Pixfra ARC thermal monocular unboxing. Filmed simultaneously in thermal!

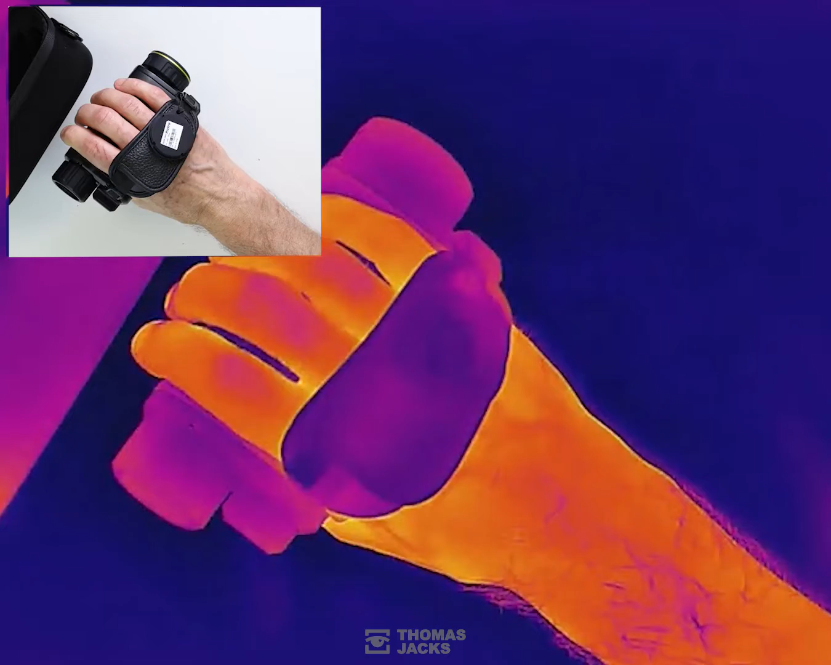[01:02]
This color is called black hot so warmer objects like my hand even the heat it leaves behind are shades of black and while the heat from my hand print slowly dissipates here's everything you get included.